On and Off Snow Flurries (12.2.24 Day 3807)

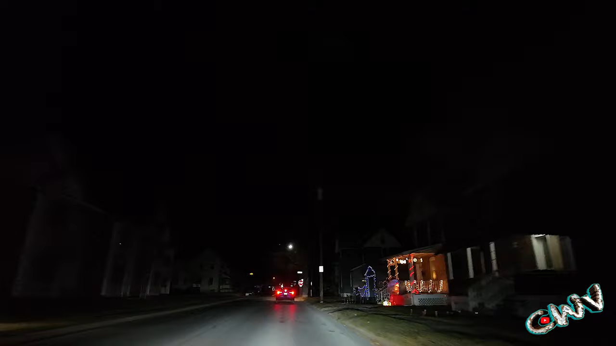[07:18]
lights forgot about them that's what i kind of want to do tonight too if i can take puppies to the park we're going to scout that other see if that other house is decorated this year or if maybe they're not even there anymore who knows good